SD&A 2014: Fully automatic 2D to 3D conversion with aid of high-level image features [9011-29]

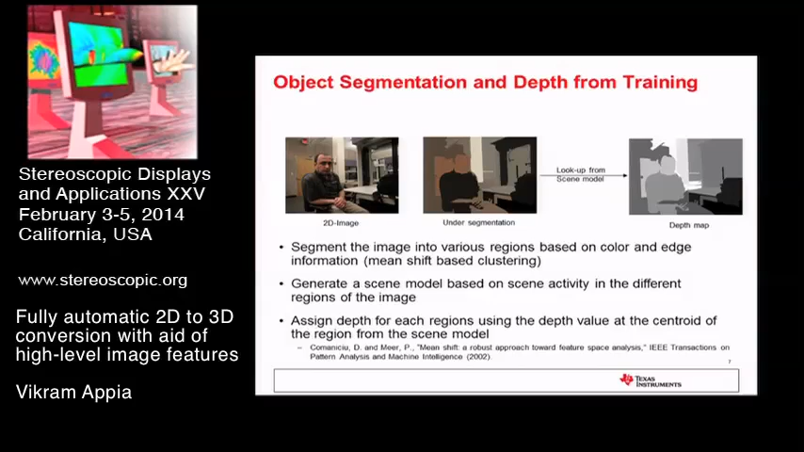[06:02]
So we need some more higher level information here. And if you create a depth map using this, you will have this effect of shearing where the person would be sheared from neck up and his body would be separate. So to overcome this problem, we had to add some high level features. The high level feature that we added was a face detection. So what we do here is we basically use a face detection algorithm, detect the face in the scene. And then we use the same segmentation algorithm but we over-segment the objects in this scene. So now that we have multiple smaller segments, we find out all the regions which have centroids that lie within this blue box.
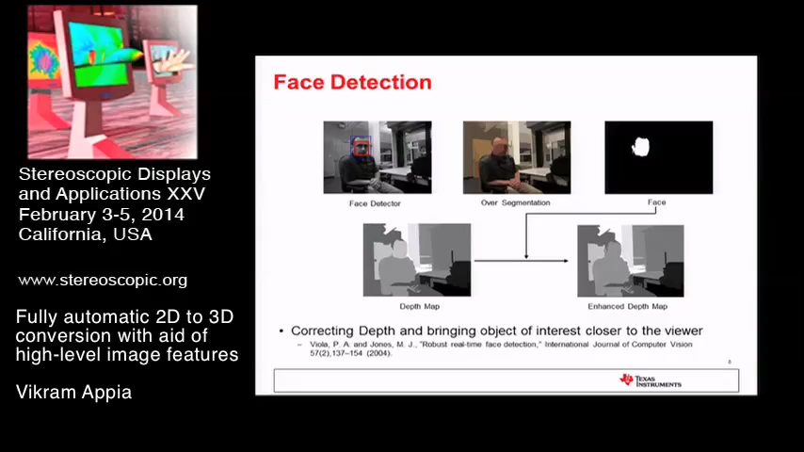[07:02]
So that the entire object or the entire person becomes one contiguous region. So this can overcome the problem of shearing neck up for human beings in the faces. And since we are targeting consumer images, this is a very common image that falls in this category. The next high level feature that we considered was for outdoor images where there are sky and foliage in the scene.